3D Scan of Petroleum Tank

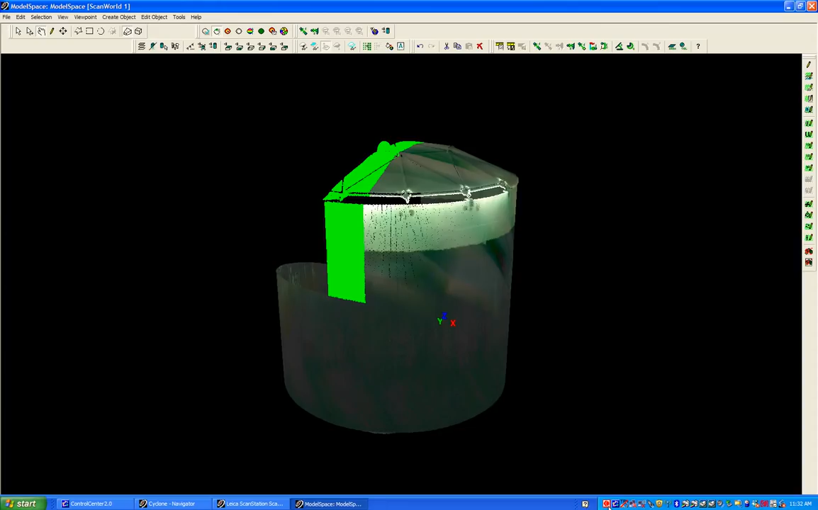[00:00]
Okay, here we are scanning an upper level of a tank with a geodesic dome on it. It's got an internal floater on it.
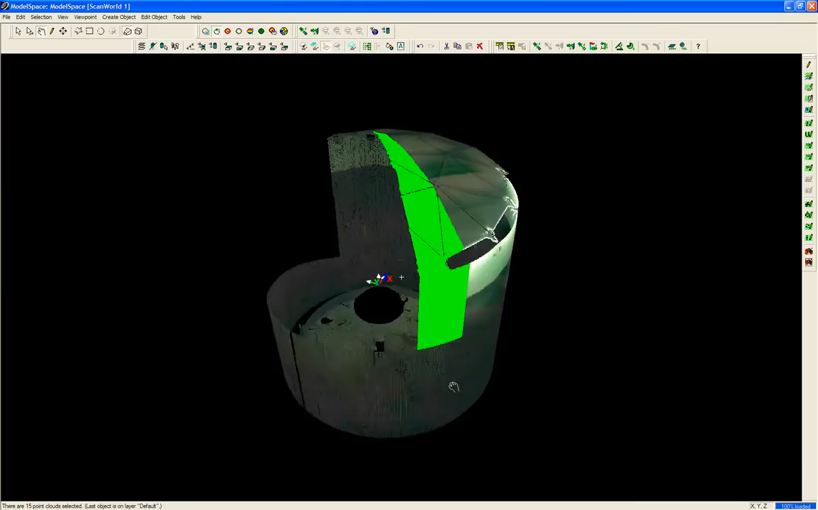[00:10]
And you can see right in this area right here, they're still constructing the dome, the geodesic dome.
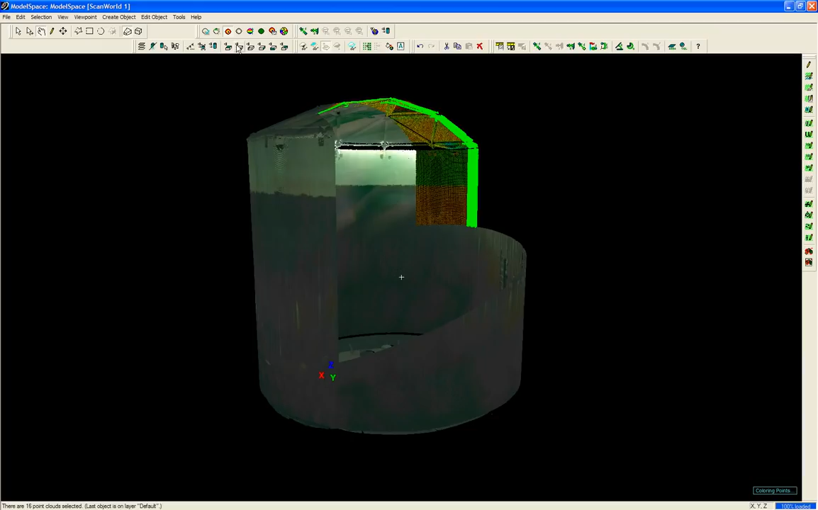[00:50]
We can switch views here, make it transparent.
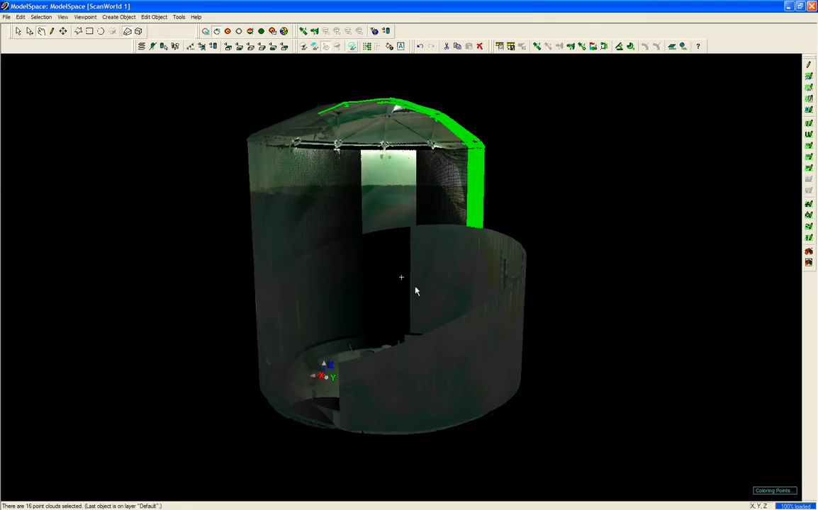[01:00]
This allows us to see inside the tank better. And we can actually go inside the tank and look around.
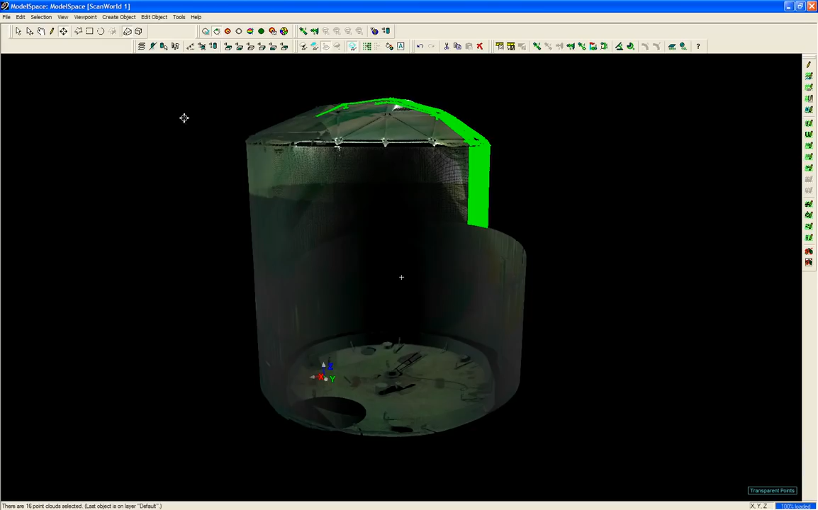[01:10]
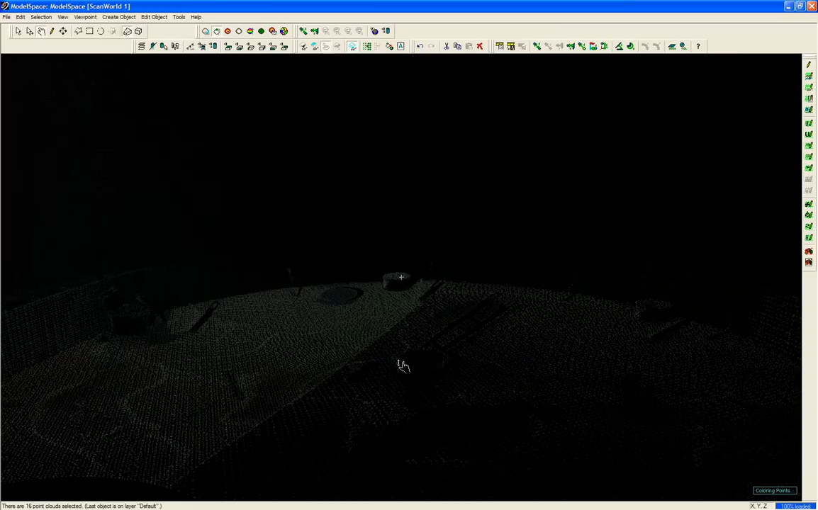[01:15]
Now we are inside the tank.
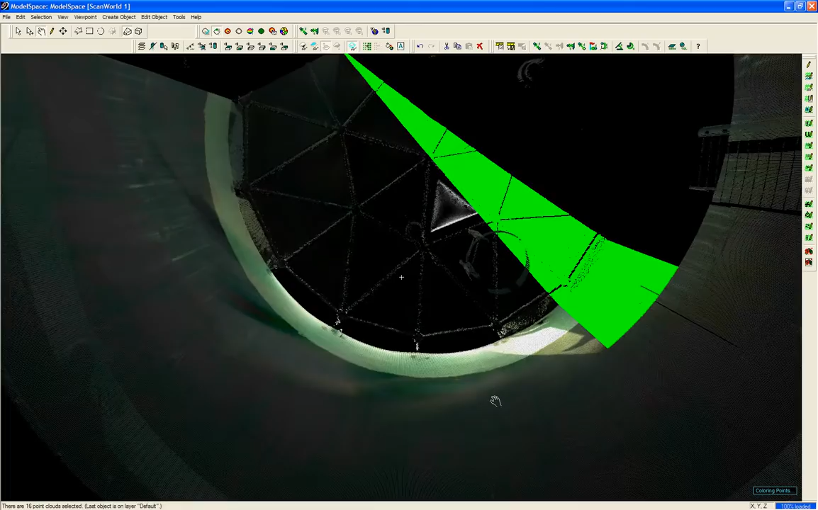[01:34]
This is looking straight up at the dome and once again, the lime green area is the actual scan in process.
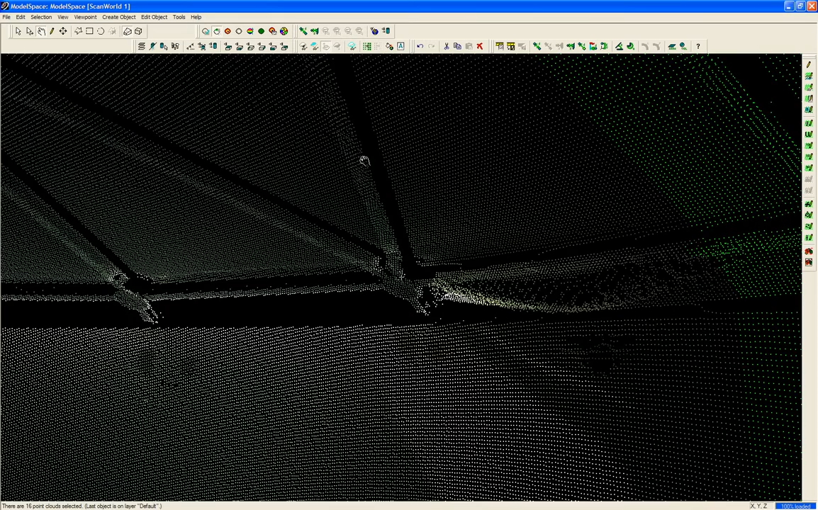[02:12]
Now you can see quite a bit of detail there. Let's start.
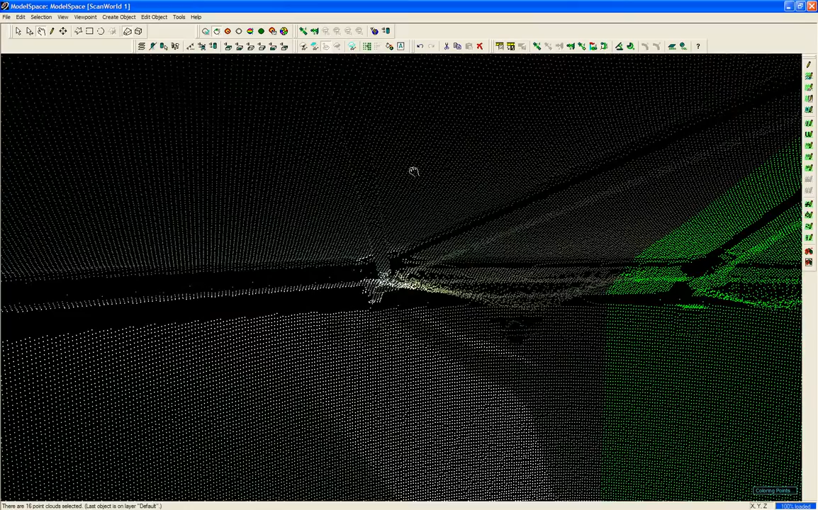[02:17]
. . .
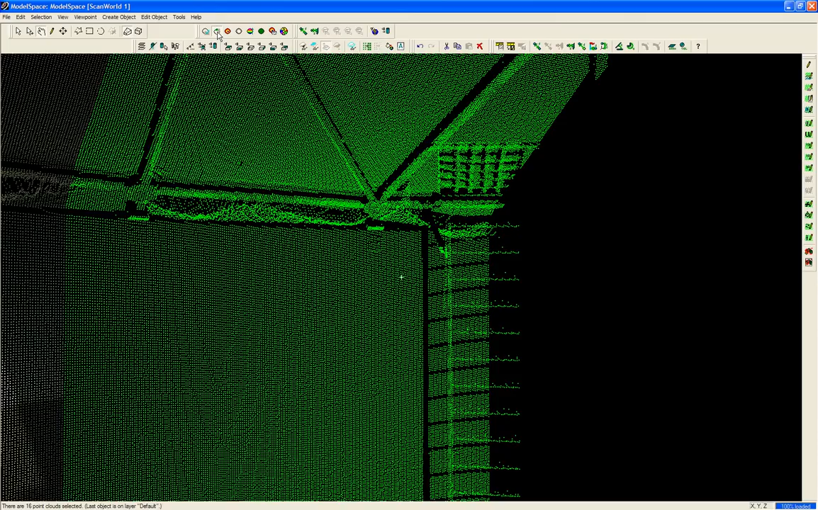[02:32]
that's the standpipe right there at the end anti-rotation device attached
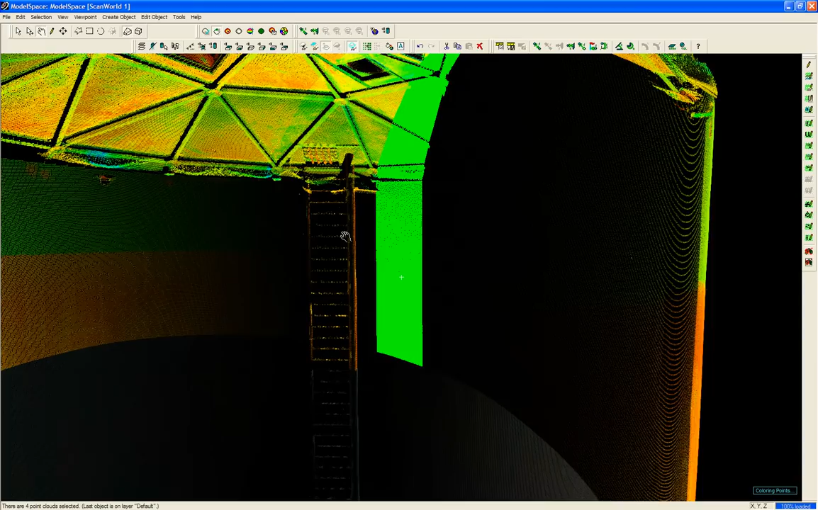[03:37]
and that's the standpipe right there at the end and that's the standpipe right there